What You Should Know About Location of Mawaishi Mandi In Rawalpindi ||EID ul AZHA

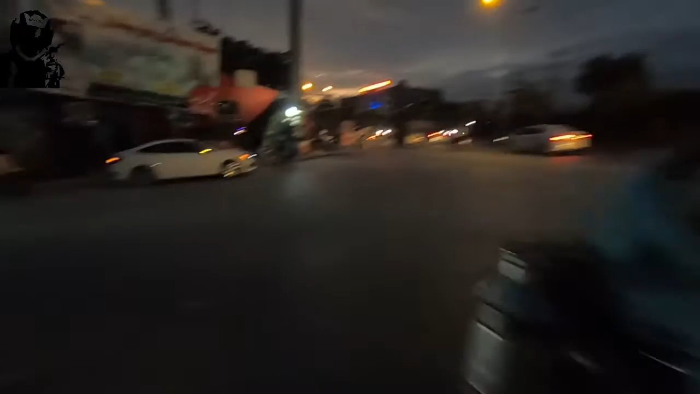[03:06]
इस साइड पे ये रावलपिंडी है, वो कायदे आज़म इंटरनेशनल हॉस्पिटल है
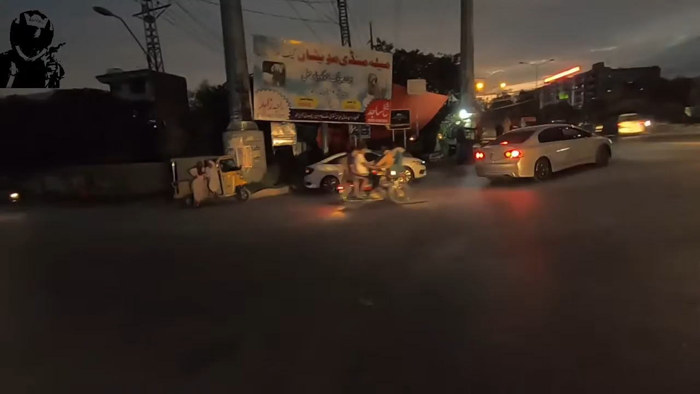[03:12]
और यहाँ पे ये सारा रावलपिंडी में आता है, लेकिन ये रावलपिंडी के दरमियान में अब इस्लामाबाद घुसना शुरू हो गया।
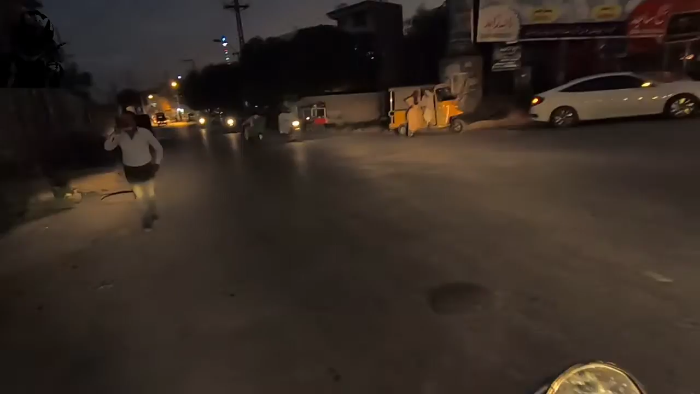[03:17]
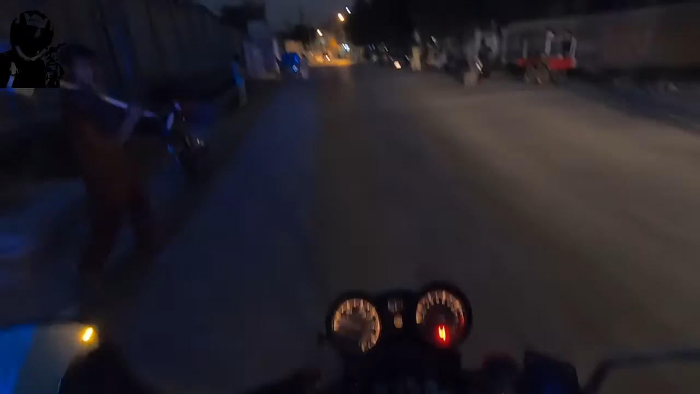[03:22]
सॉरी बाइक, मैंने नहीं देखा, पांचवें गियर में मैंने उठा दिया।
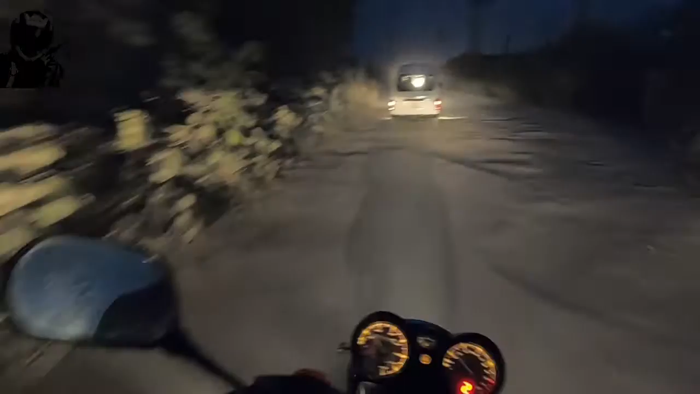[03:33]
और यहाँ पे फुल रश हो चुका है, जिसकी वजह से पहले ये रोड जो है कच्ची सी थी है और इसके ऊपर ये ट्रैफिक जब से चलना शुरू हुई है ज़्यादा, तो धूल बहुत ज़्यादा हो गई है, आंखों में जा रही है। ये देखें ये ट्रक्स हैं, ट्रक्स वगैरह जो हैं वो मवेशी लोड करके वापस अभी पिंडी से बाहर निकल रहे हैं।
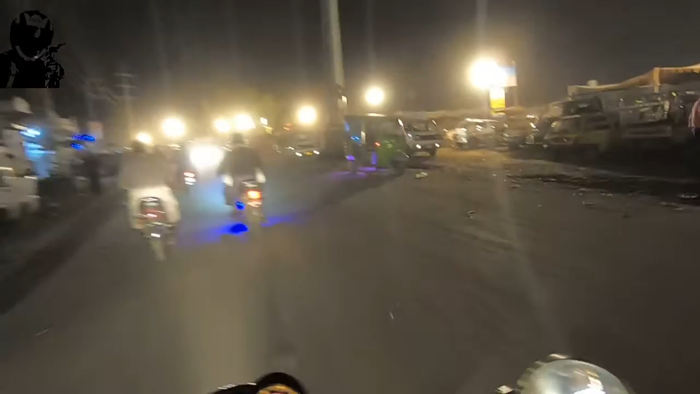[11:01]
ये देखें यहाँ रश कितना ज़्यादा,